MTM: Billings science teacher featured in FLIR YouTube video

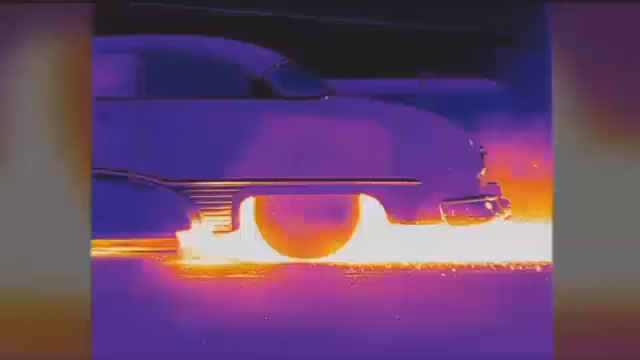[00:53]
There you have it, using a 1950 Buick Roadmaster with an 850 horse engine.